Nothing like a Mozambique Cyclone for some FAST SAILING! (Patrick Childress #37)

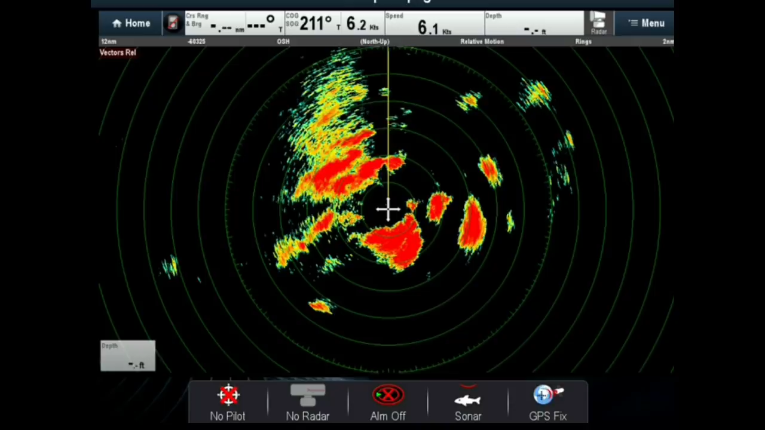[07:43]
However later that night we did have another rain squall but it was far more intense.